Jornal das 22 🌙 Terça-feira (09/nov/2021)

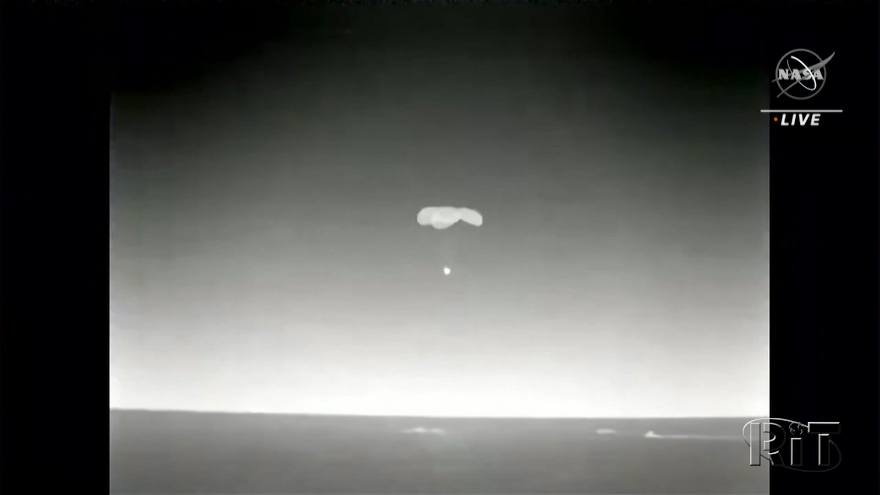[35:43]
Freada pela atmosfera terrestre e por quatro enormes paraquedas, a cápsula Dragon, vinda da Estação Espacial Internacional, foi capaz de resistir à vertiginosa descida graças ao seu escudo térmico. A chegada ao Golfo do México na costa leste dos Estados Unidos encerra a missão Crew-2.